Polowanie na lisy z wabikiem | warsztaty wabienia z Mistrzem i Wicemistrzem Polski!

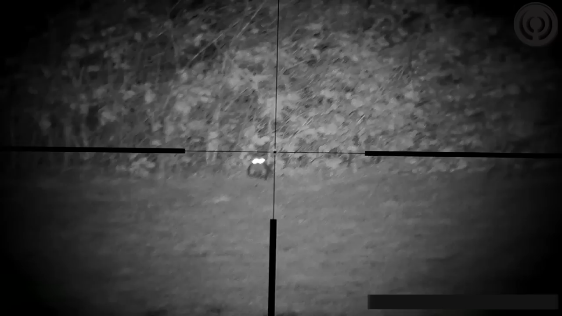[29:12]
Dublet do kun, cztery lisy z jednego miejsca, trudność wyboru, do którego pierwsze oddać strzał.